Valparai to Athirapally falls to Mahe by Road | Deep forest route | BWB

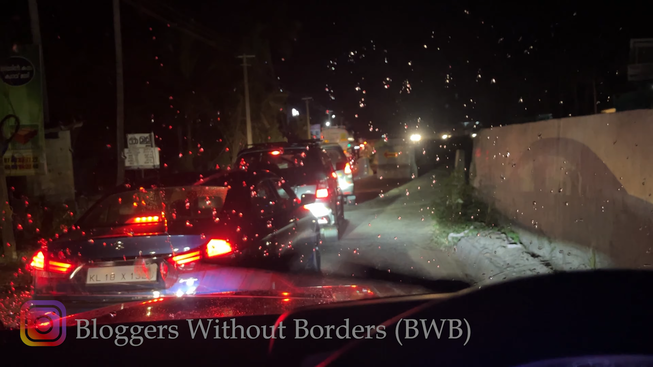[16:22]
और आज तो भाई केरला में झुला दिया, बुरा झुला दिया, इतना ट्रैफिक, इतने डाइवर्जन, बहुत ज़्यादा बज रहे हैं ऑलमोस्ट 10, अब जाके हम पहुँचे हैं।